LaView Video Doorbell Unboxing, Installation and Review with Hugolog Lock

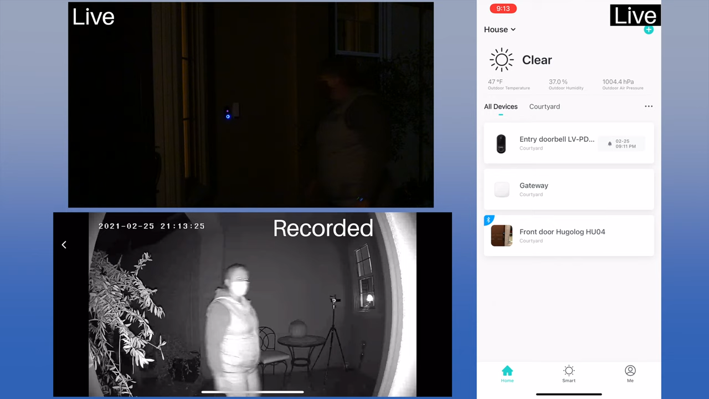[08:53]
Even though we are recording events only, the action is captured from before the motion was detected, which is really important to make sure you see everything. And we were pleasantly surprised by the quality of the night vision. We also used the expand function to rotate the iPhone screen to horizontal so we had a better view.
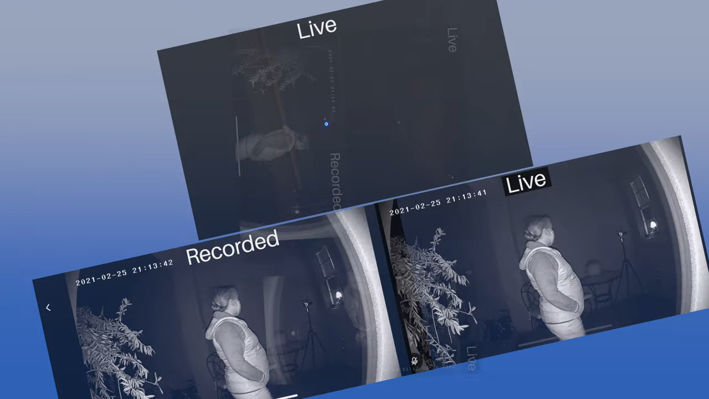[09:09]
As you can see, it's identical to the captured video. This time, we didn't let the person in.
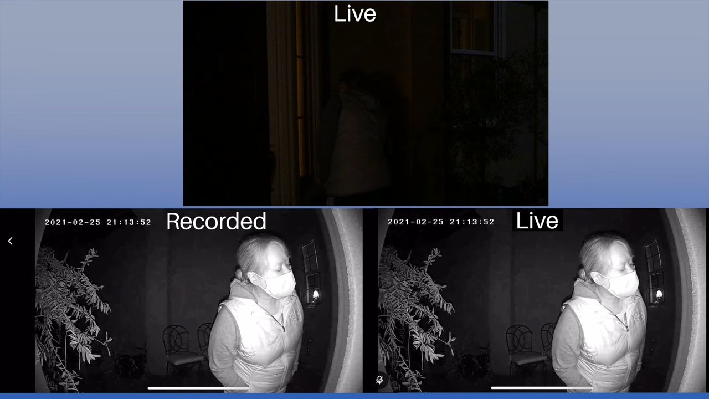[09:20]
Overall, we were pleased with the quality of the sound and the video.